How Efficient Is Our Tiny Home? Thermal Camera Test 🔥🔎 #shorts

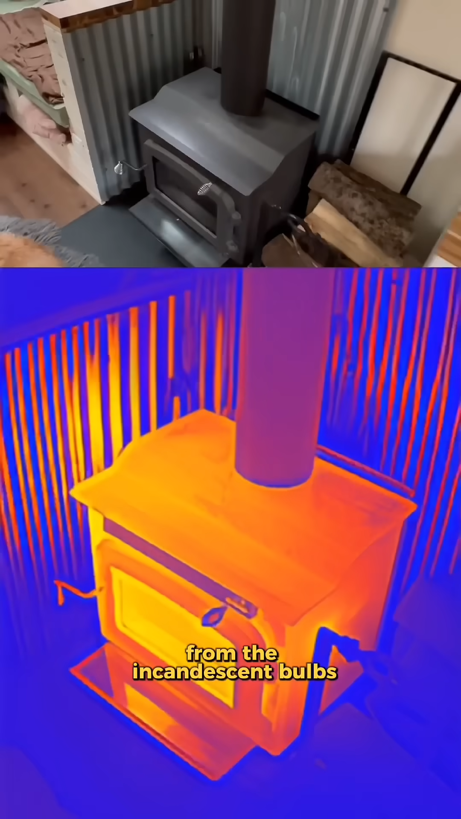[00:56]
and I have a fresh cold air intake that I built behind the stove.
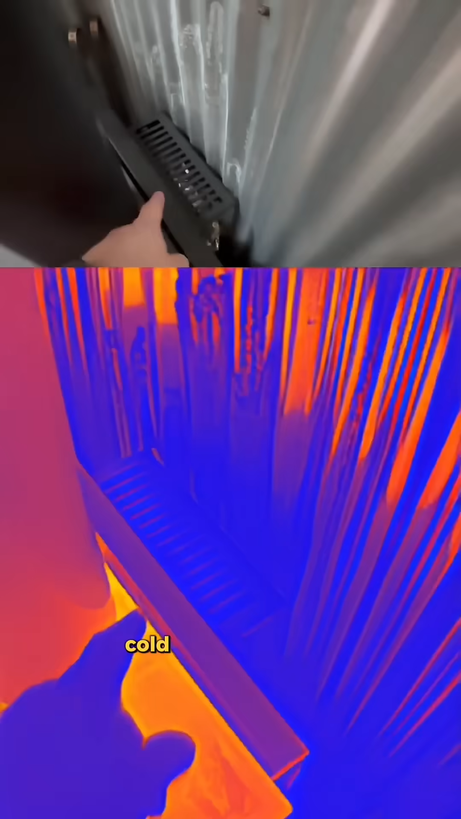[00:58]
You can see the blue showing really cold,
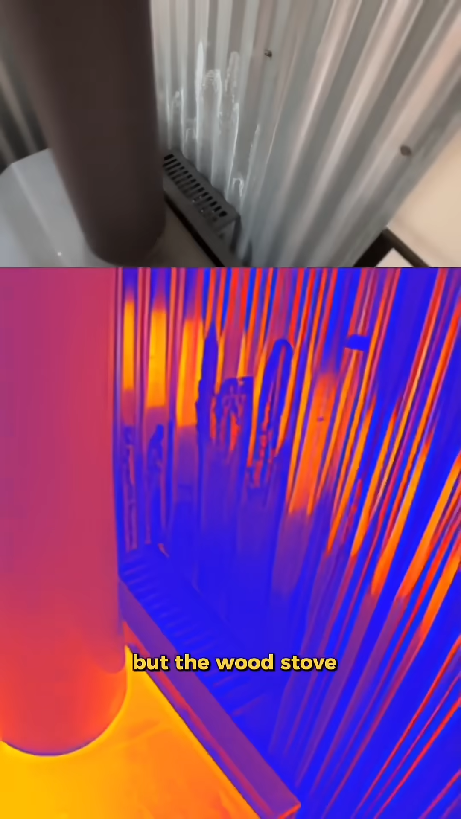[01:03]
but the wood stove does a great job of warming up that air as it comes out.
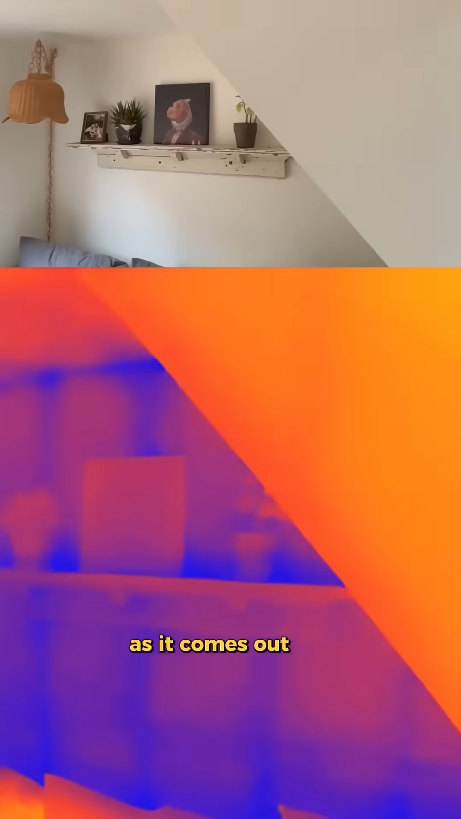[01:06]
You can see the studs in the drywall. That'll actually come in handy sometime. You would think that the biggest heat loss would be through our liftoff design, where these second floor units are each removable,
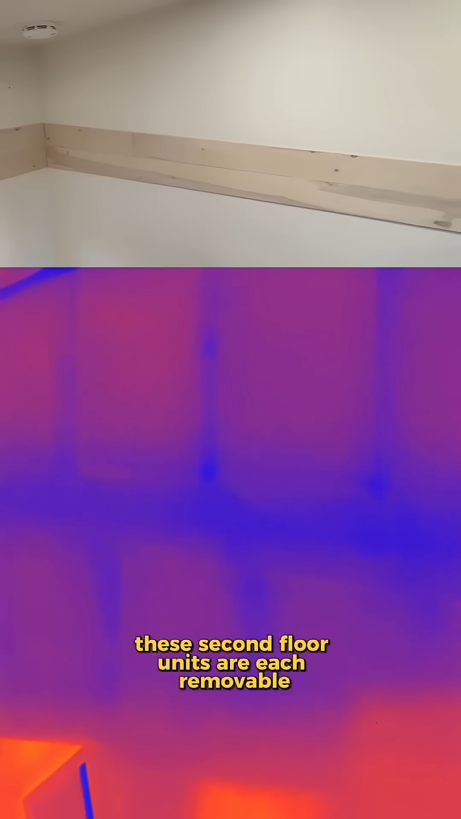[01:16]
but we seem to have little to no loss here at the joint. We also have a crawl space underneath the tiny home, and this is where the trailer frame is.
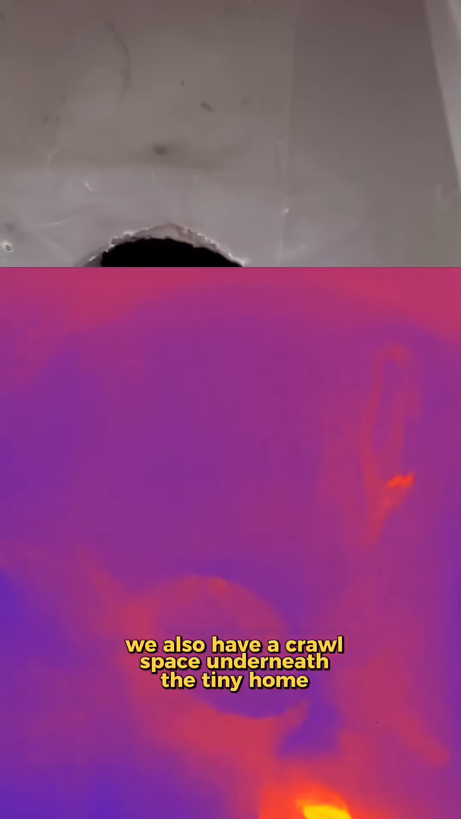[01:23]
There's just a little bit of heat absorbed through the trailer frame there.